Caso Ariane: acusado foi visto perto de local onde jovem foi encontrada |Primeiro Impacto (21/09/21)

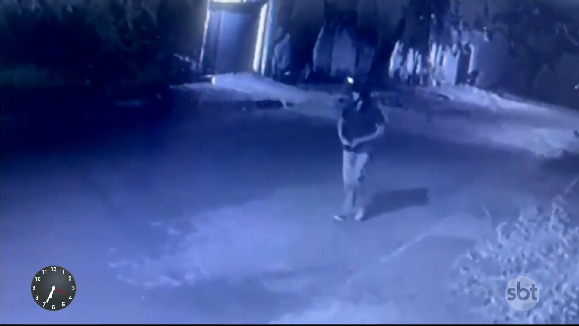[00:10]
Um amigo dela, suspeito de matar a jovem, foi filmado na noite do crime, passando próximo à mata onde o corpo foi encontrado. Um caso cabuloso,
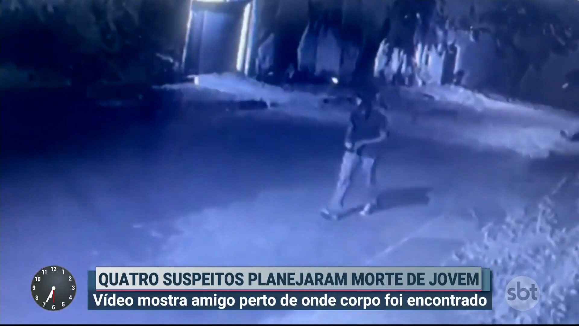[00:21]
que a cada novidade que sai, deixa todo mundo ainda mais perplexo, né, Fernanda? Com certeza, Darlison.